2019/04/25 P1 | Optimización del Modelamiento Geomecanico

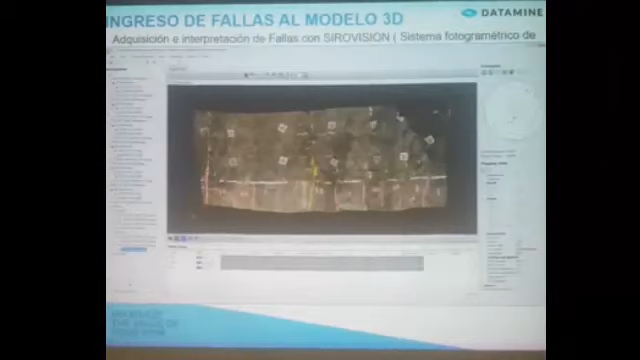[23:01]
para ver estabilidad y para marcar también discontinuidades y fallas. Entonces, el entorno de SightOvisio, lo que va a pasar ahí es un video donde se muestra cómo es que esto, a través de una cámara subterránea,